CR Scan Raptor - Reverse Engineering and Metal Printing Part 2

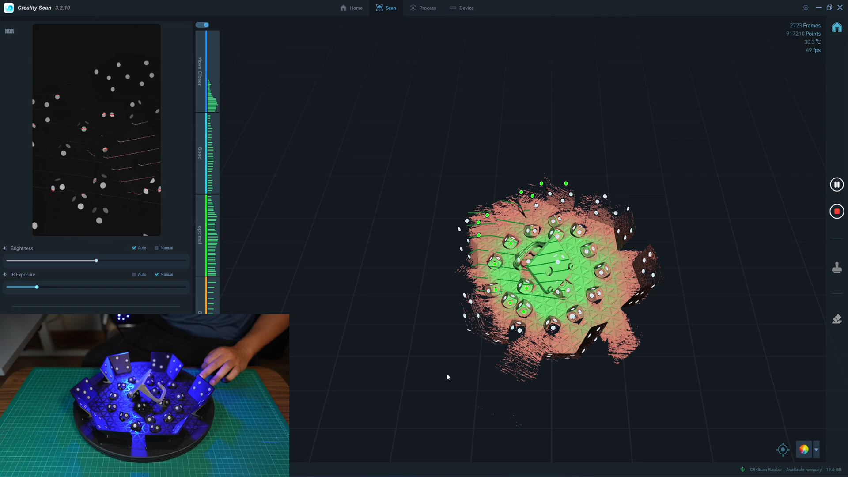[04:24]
50 FPS turn it like this
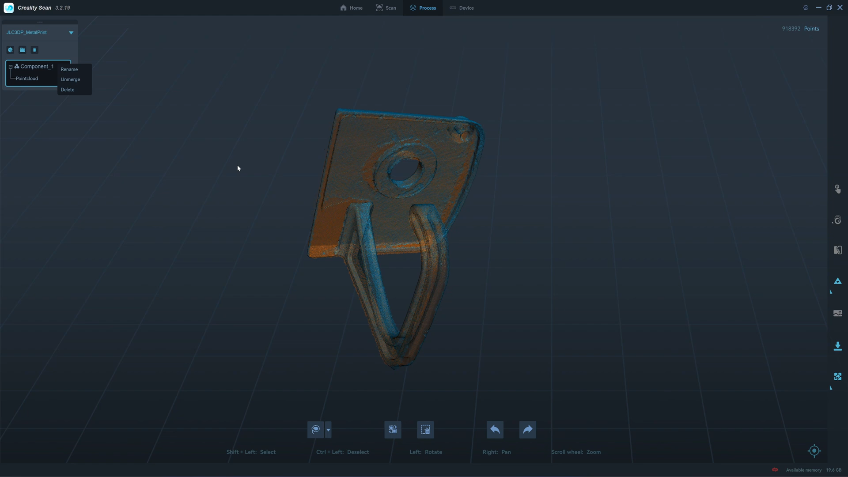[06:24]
and then you can merge manually we have about a nine hundred thousand nine hundred thousand point clouds here
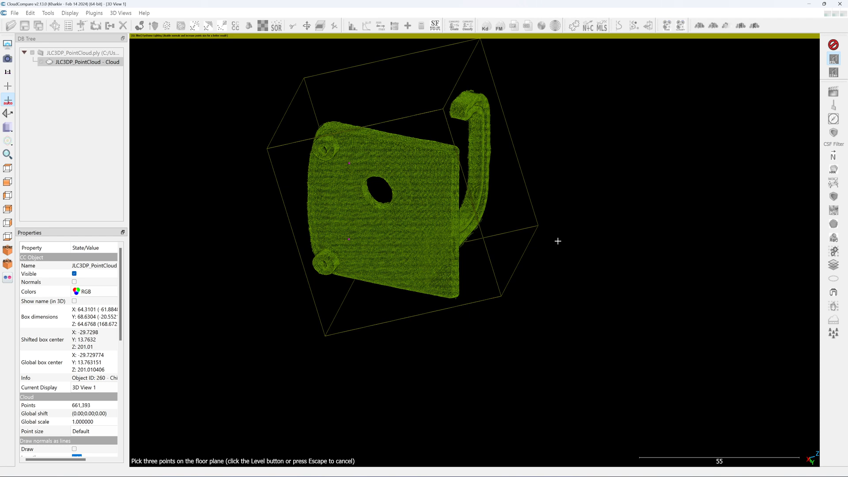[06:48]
now I flat it oh we can see here that our work
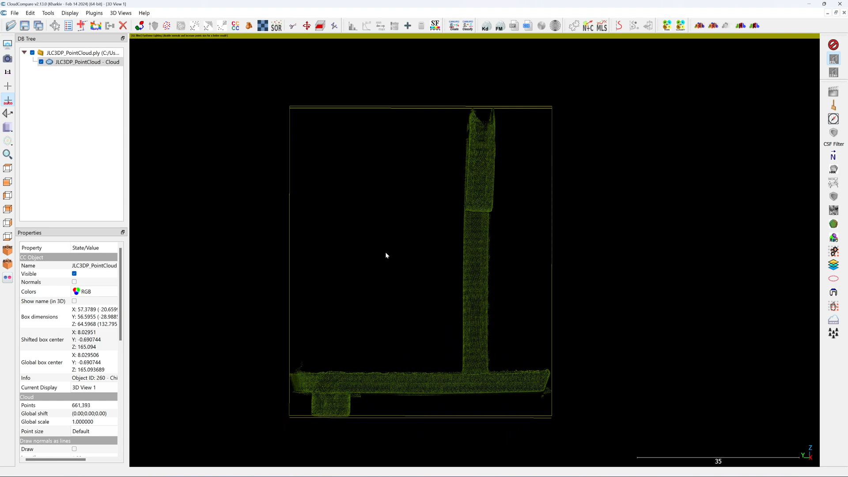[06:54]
piece is is bent see it's bent here let me do a visual check yeah